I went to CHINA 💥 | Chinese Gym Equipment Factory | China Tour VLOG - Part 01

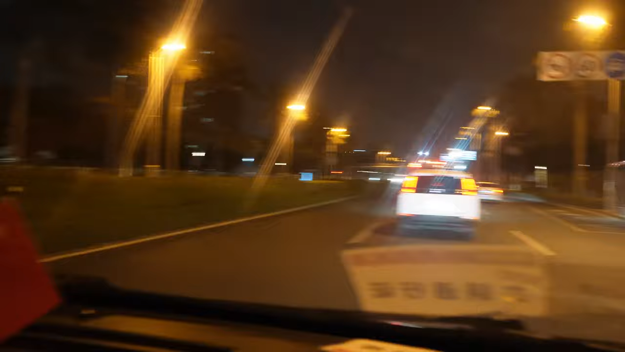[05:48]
तो गाइज ये यहाँ की सड़कें हैं, कुछ कुछ इंडिया जैसा है, कुछ कुछ इंडिया से बेटर भी है कई जगह पे।
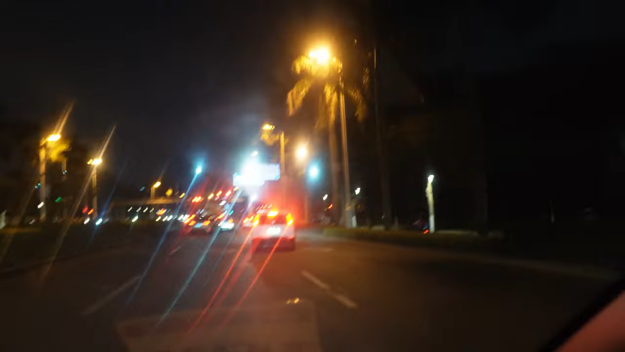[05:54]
ग्रीनरी बड़ी अच्छी है, ट्रैफिक कोई ज़्यादा तो नहीं लगा अभी तक, और इंग्लिश बहुत कम जगह लिखी है बस मेन, अदरवाइज सब कुछ यहाँ पे कुछ जो भी मेंशन है जितने भी साइन बोर्ड्स हैं मोस्टली सब जगह यहाँ चाइनीज़ ही होती है।